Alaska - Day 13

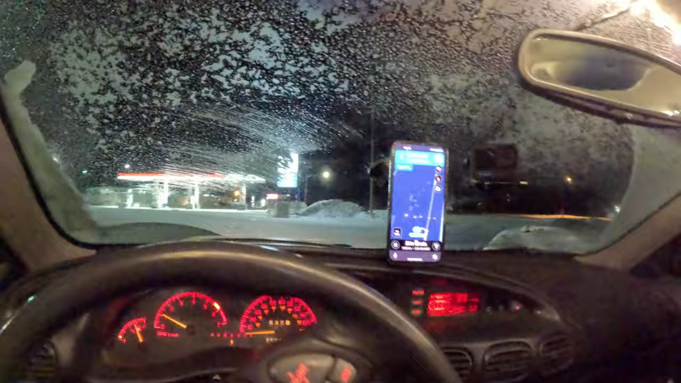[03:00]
It is currently dark outside and driving in the dark doesn't sound very fun, but being cold doesn't sound fun either.
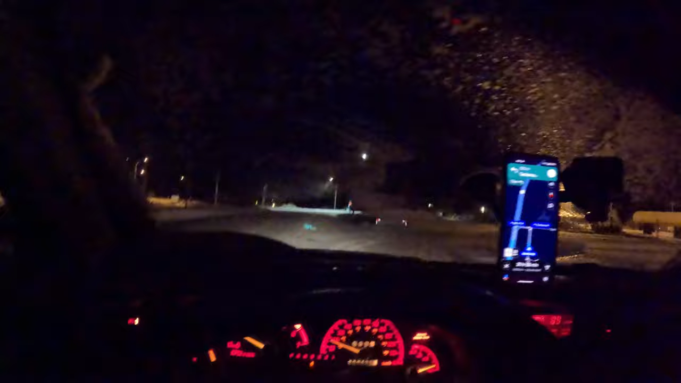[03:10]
God, I'm just thinking about how hard this would be if I was trying to do this in a Tesla or an electric car because, oh my God, having the engine make heat is so helpful.
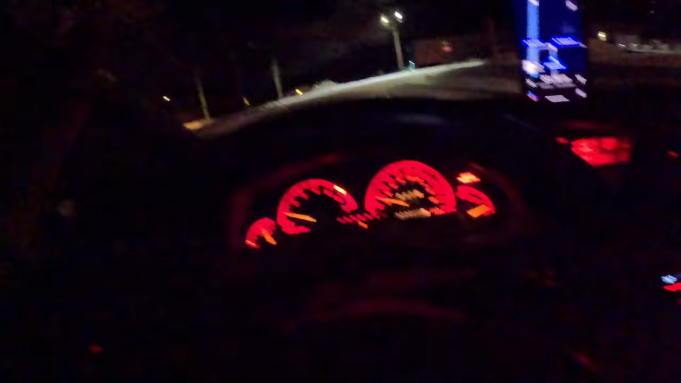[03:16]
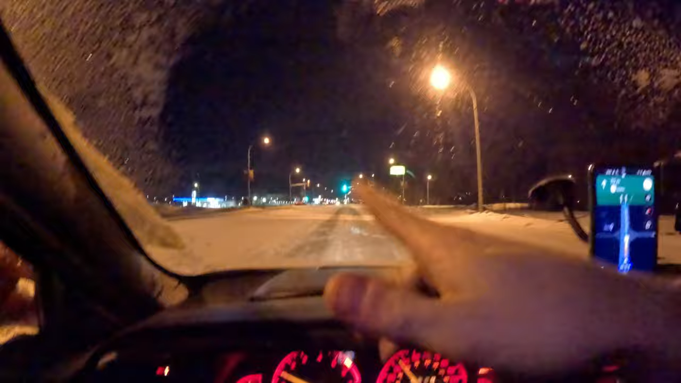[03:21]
Holy shit, I found a city. That means we'll get real gas. Okay, we're going to get gas. We don't actually need gas, but fucking paying mountain gas prices is ridiculous to me. Oh my God, we're not going to be able to get breakfast. I thought we were in the mountains for the next 20 hours with like no fucking civilization. I see a Tim Hortons. That means we can get breakfast and Wi-Fi. We can upload a video. Fuck yes. Okay, okay, we will do Tim Hortons first. I hope their lobby is open right now.
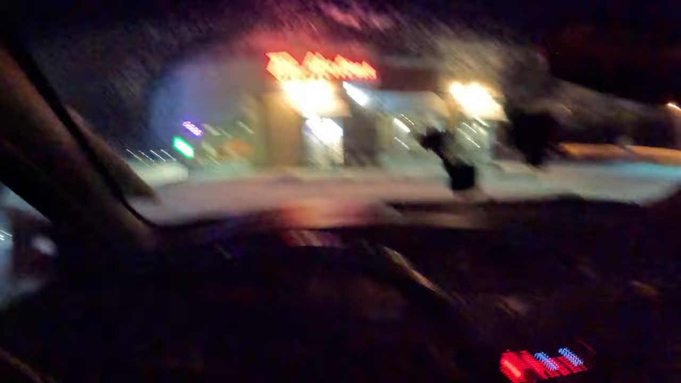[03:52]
What this means is that we could have slept inside of a fucking better parking lot if I would have just driven an extra 15 miles last night. Oh my God, the lobby is open and it's warm.
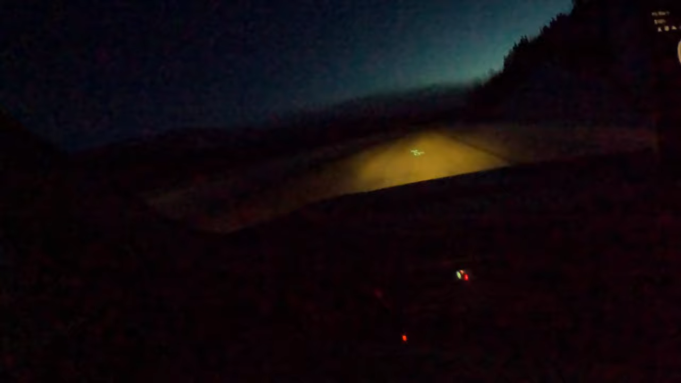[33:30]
I don't know how to turn my lights off huh I guess I've never tried to turn my lights off at night wait uh brights nope I don't know how to fucking turn my headlights off I guess that's a good thing yeah I have no fucking clue okay well you guys just get this view of black and yellow it's kind of funny I feel like I'm living in the 1980s because I don't have cell data I can't use the internet I can't use my maps so all of the distances all of the rest stops I'm just using
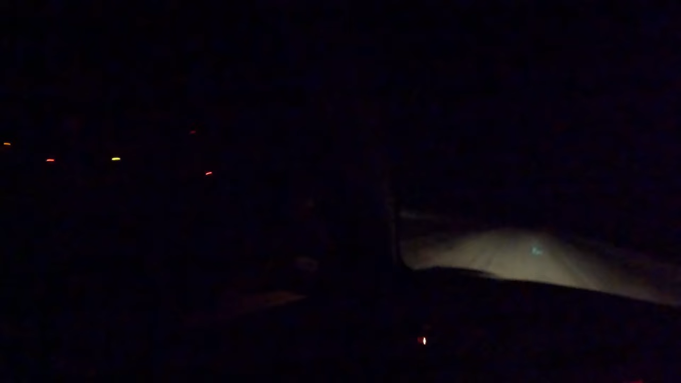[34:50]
okay I think that we are going to pull off into this rest area right here next to this trucker guy
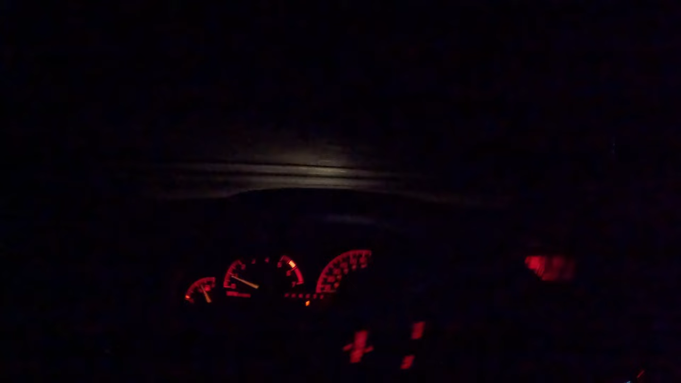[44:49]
check it out there's a semi-truck in front of us which is actually great at night because it means that if an animal runs out in front of the road they'll be the ones that hit it and not me so we're just going to tail them for a while it looks like they are pulling into the rest stop so we should do that too looks like there's a couple people here already